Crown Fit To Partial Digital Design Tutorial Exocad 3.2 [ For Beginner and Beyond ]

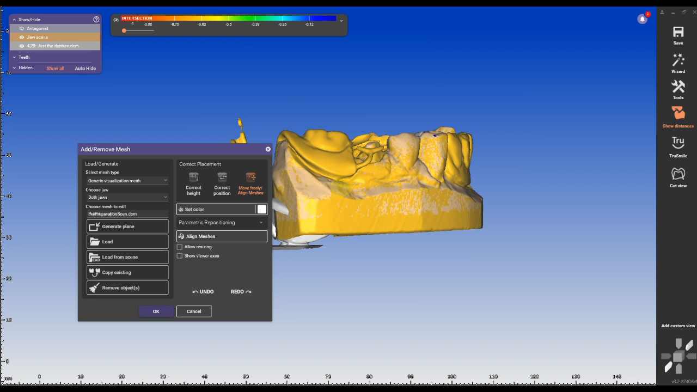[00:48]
scan is usually aligned to the preparation scan but it is very difficult to create a clean
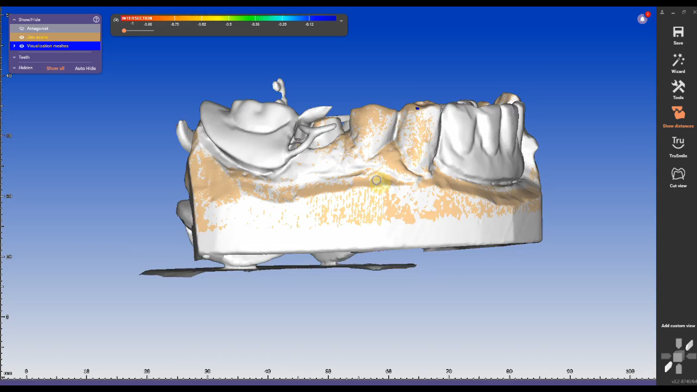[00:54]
scan of the clasp adjacent to the prep therefore we have to align